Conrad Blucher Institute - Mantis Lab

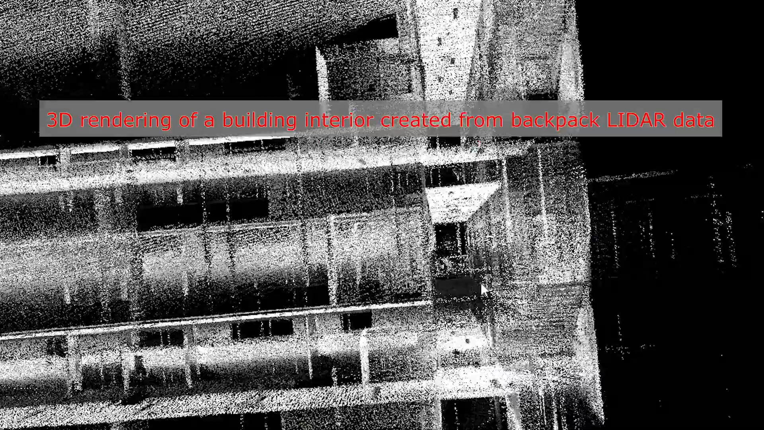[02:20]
And with that, we can just get the complete, very comprehensive, you know, the point cloud and the 3D information.